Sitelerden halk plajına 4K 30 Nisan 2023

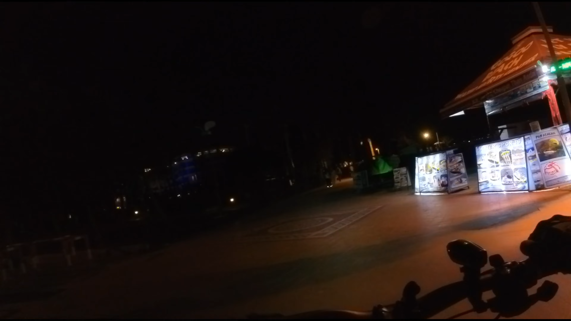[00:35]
DJI Osmo Action'ı inceleyene kadar ISO 360'ın kaliteli gece çekimi nasıl olur?